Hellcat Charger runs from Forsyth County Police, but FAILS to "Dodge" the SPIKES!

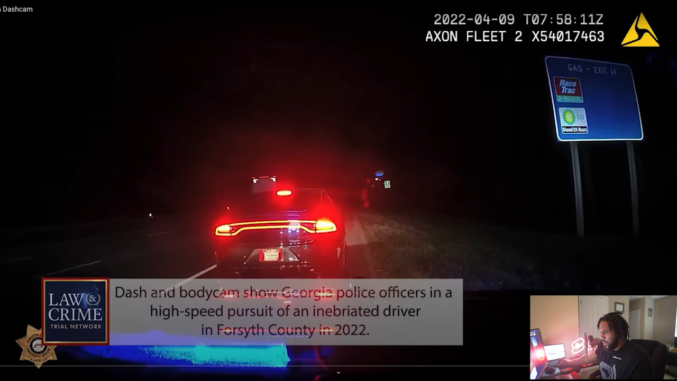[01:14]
That is a Hellcat Charger. Look at the emblem. Forsyth County Police. All right. So he hops out, touches the car, taps on the window. Hellcat driver says, peace. It's a chase.
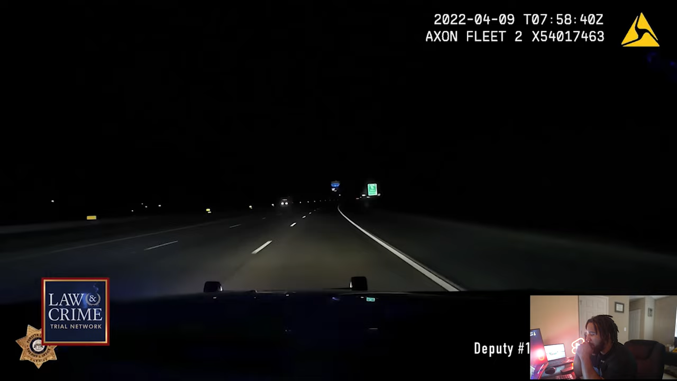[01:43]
All right. Hellcat's gone. G-O-N-E, gone.
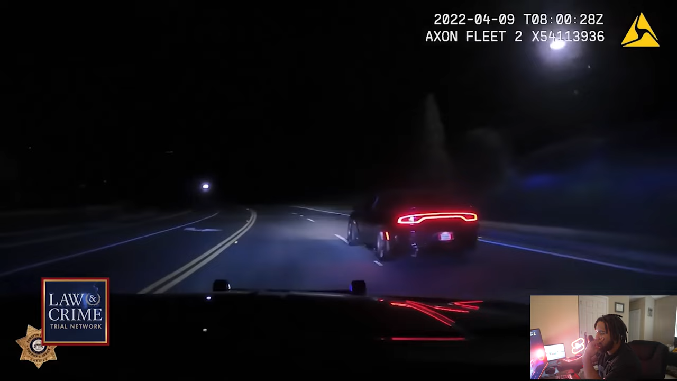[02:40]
That Hellcat struggling to maintain traction. And now it's going. Let's go. All right. That's number three right there on number two. All right. So it looks like he's getting off the freeway and back onto the highway. Yeah.